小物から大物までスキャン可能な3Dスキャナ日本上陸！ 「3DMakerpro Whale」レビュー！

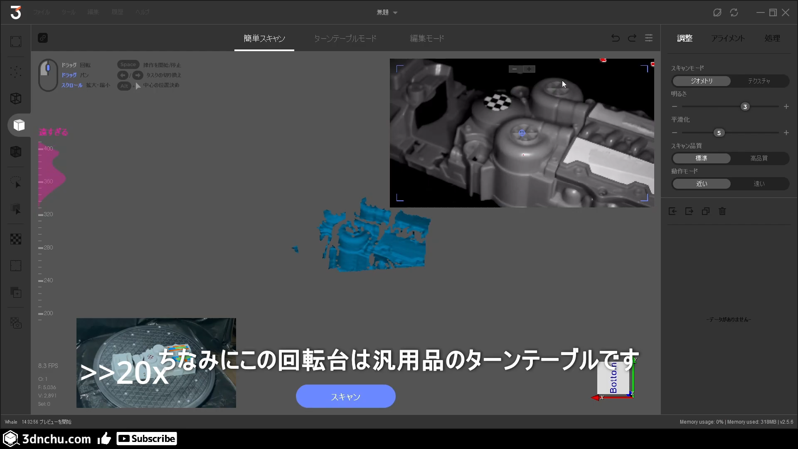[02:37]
2位のタイミングで回転させられるので、こういったものも使うと結構便利ですよ。
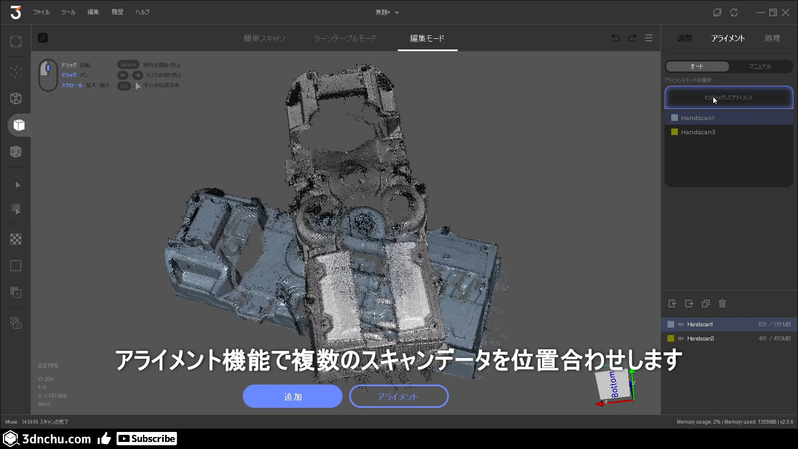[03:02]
うまく位置が合いましたね。
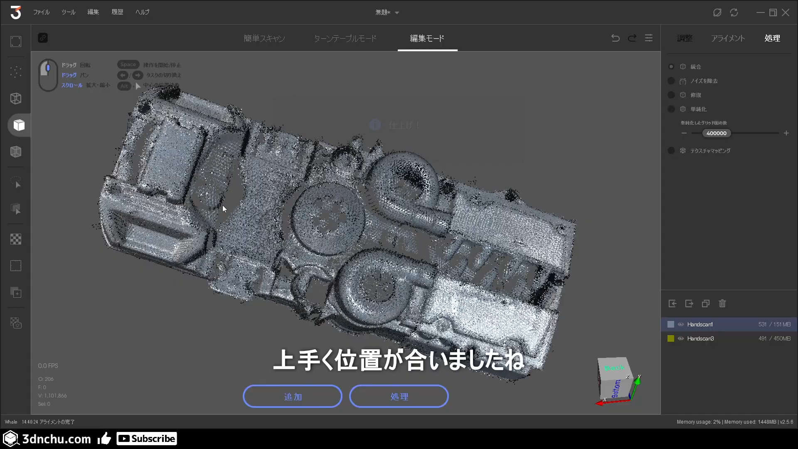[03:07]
こういった形で繰り返し、足りないところを追加でスキャンし、パライメント調整を行う。
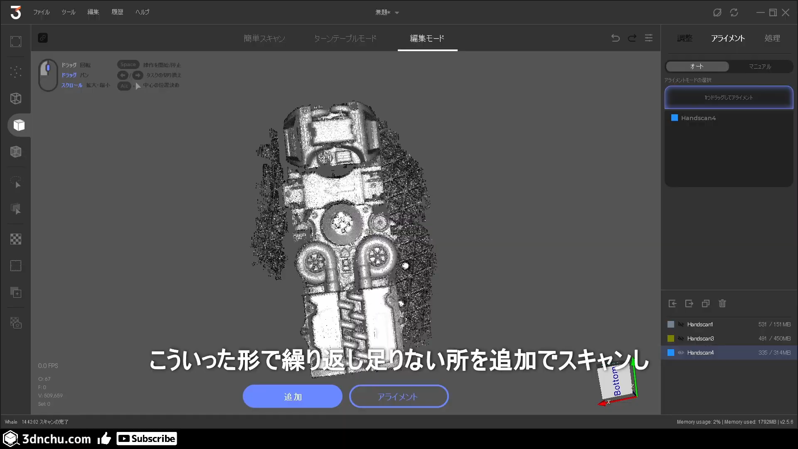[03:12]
オブジェクト全体をまんべんなくスキャンしていきます。
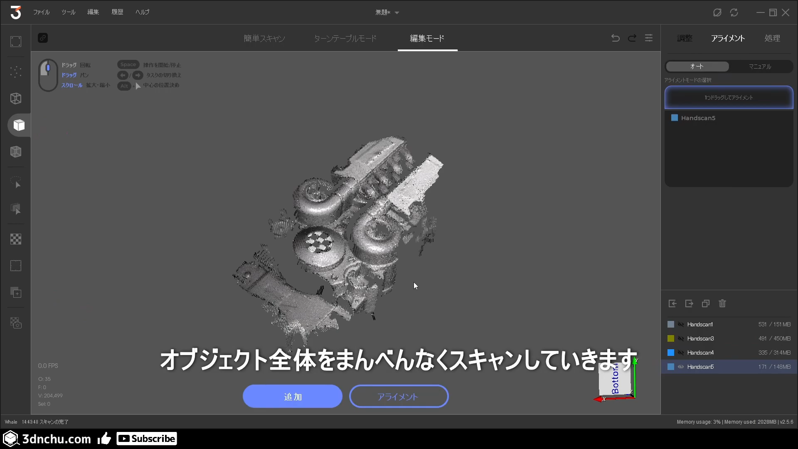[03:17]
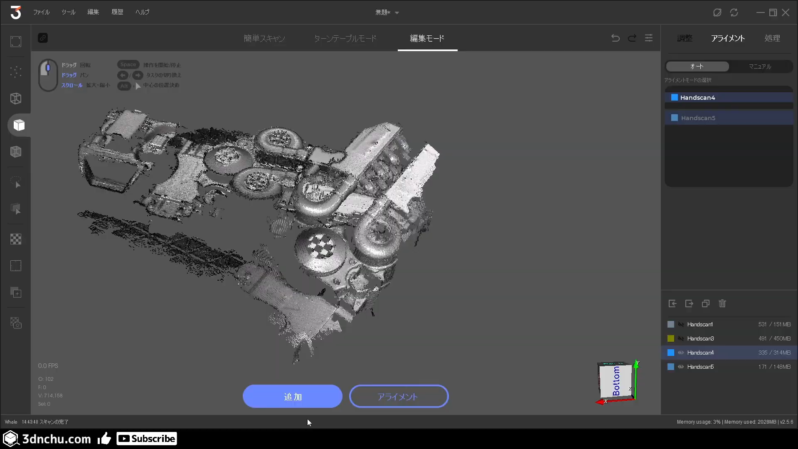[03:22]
自動アライメントに失敗しました。
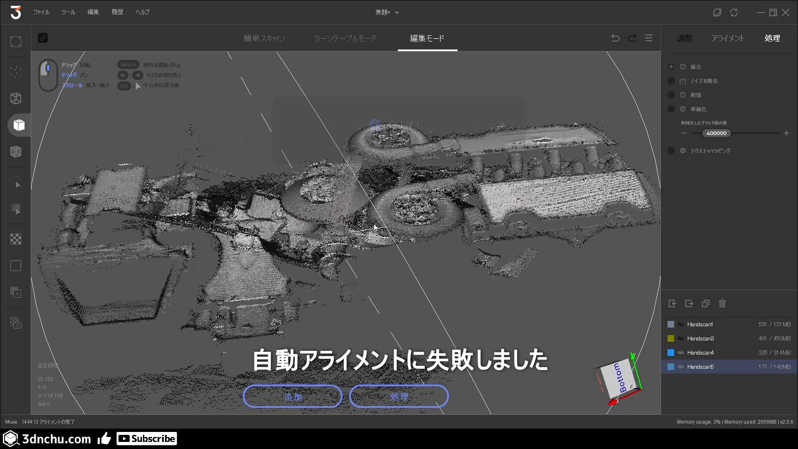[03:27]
批准となる点群を変更して、もううまくいきませんでした。
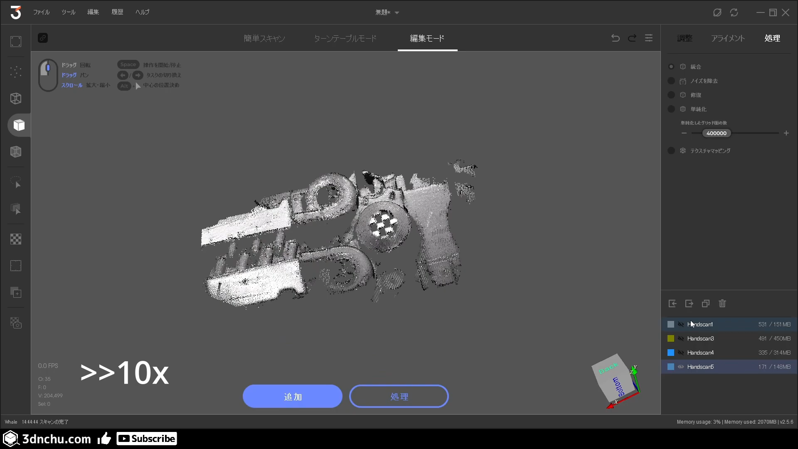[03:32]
こういった場合は、マニュアルで位置合わせをします。
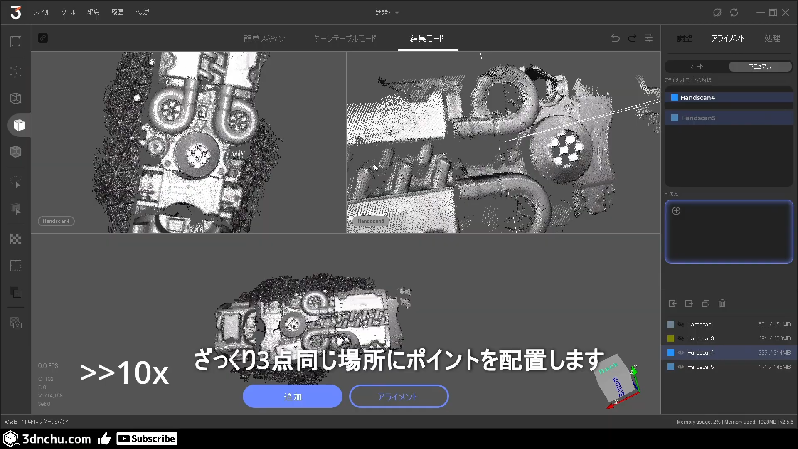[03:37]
ざっくり、3点同じ場所にポイントを配置します。
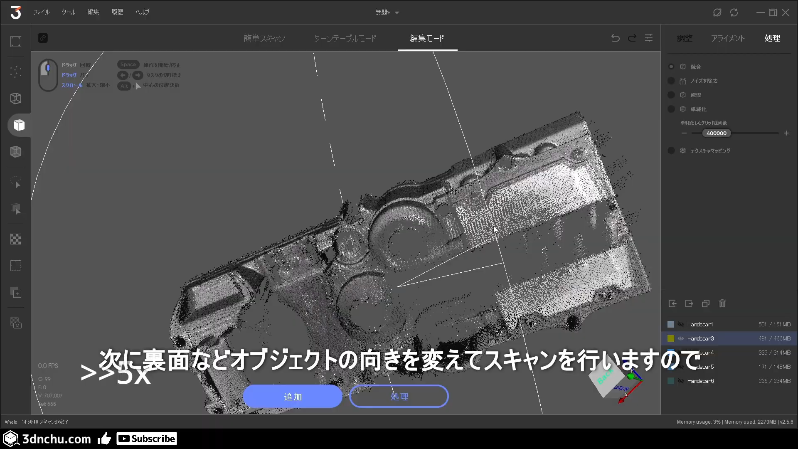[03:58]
次に、裏面などオブジェクトの向きを変えてスキャンを行いますので、無用点群はこの段階で削除しておきます。
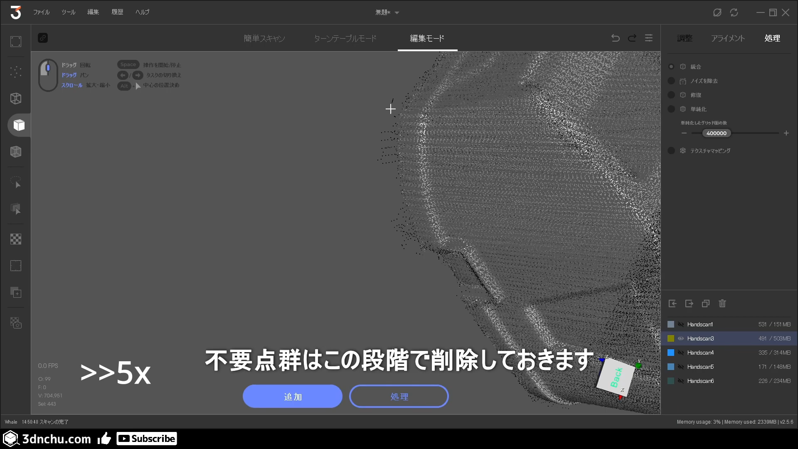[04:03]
ちなみに、スキャンデータはフレームごとに保存されているので、
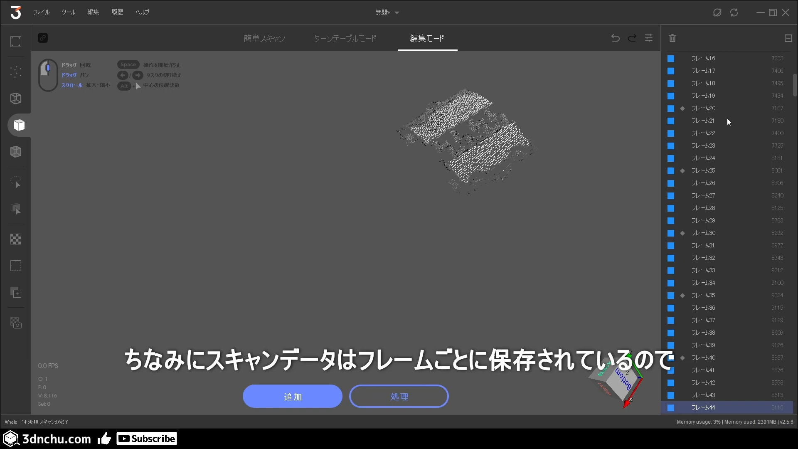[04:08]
フレームごとに抽出して切り分けることもできます。
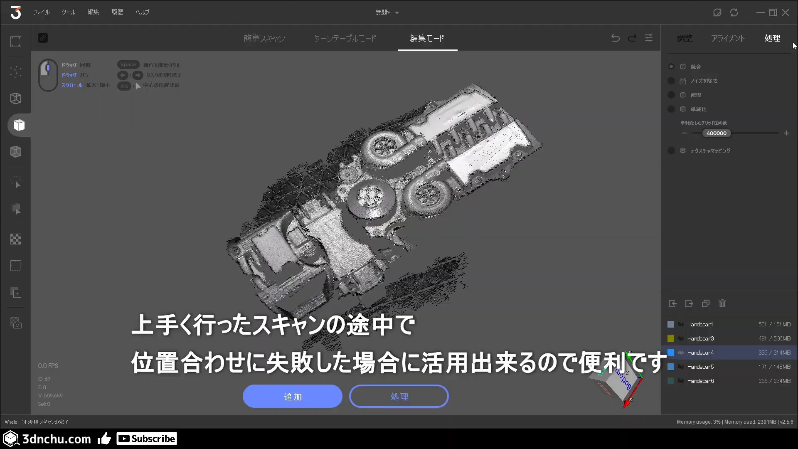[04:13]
うまく行ったスキャンの途中で、位置合わせに失敗した場合に活用できるので便利です。
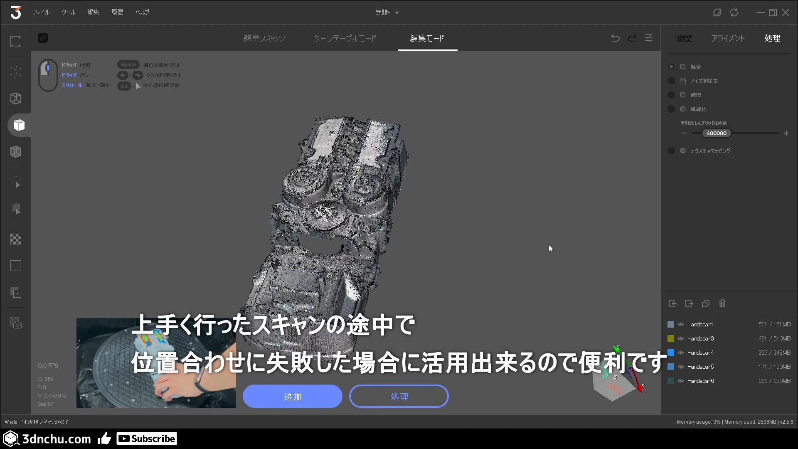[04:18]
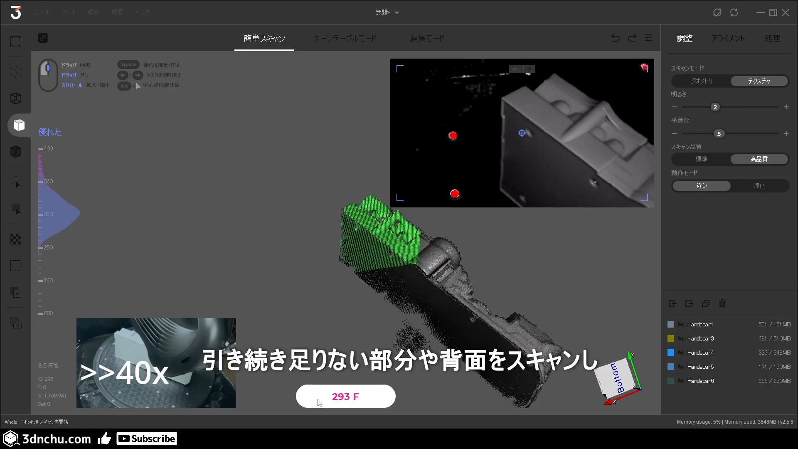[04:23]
引き続き足りない部分や背面をスキャンし、位置合わせを行い全体を構成していきます。
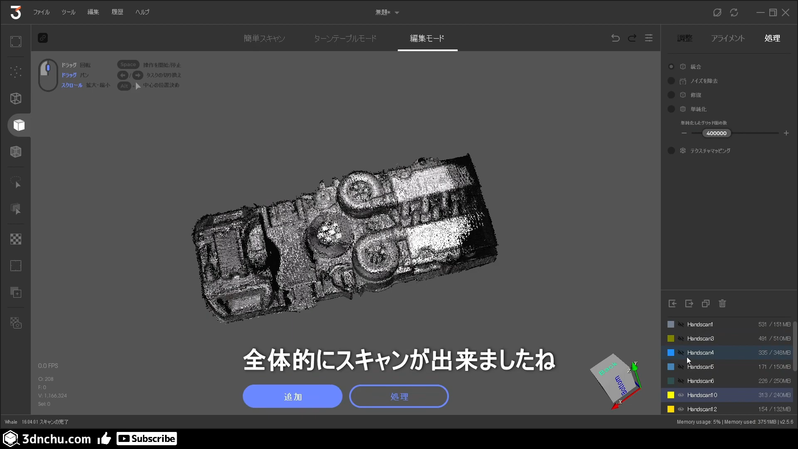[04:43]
全体的にスキャンができましたね。
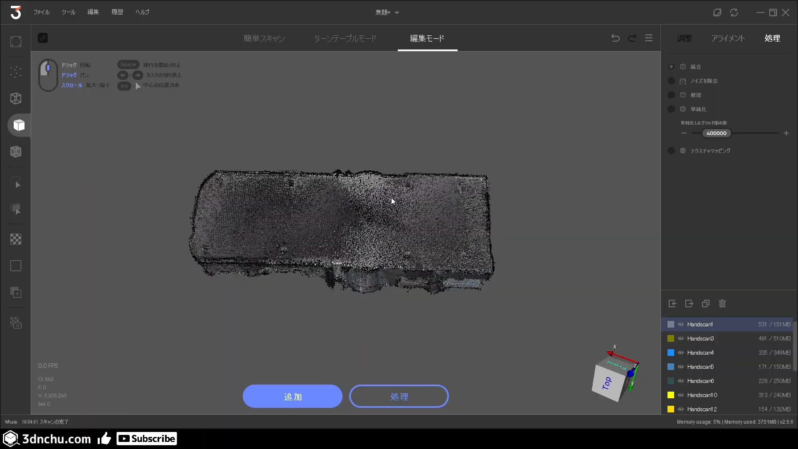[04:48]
合計19回ほどスキャンしましたが、使える部分のみを抽出した10個のデータをもとに、
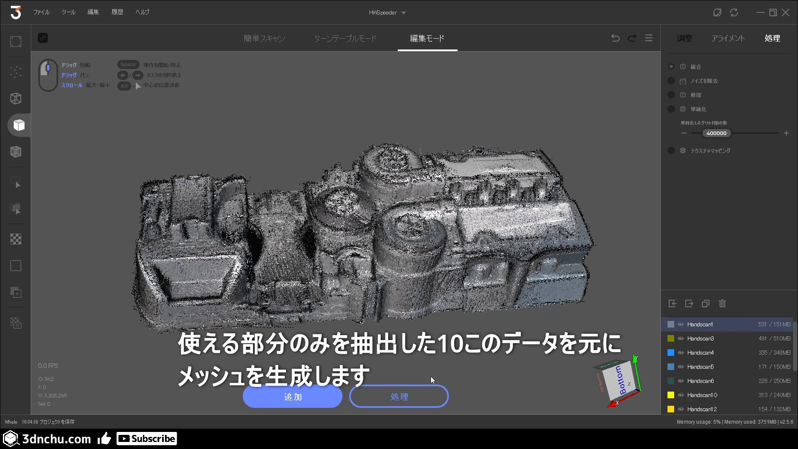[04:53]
メッシュを生成します。